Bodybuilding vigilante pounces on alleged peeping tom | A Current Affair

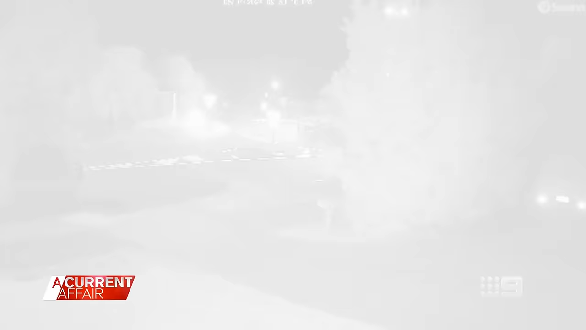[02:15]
A hooded figure then arriving as if he owns the place an hour later. This time, Tim is home and spots the peeper peering through a window.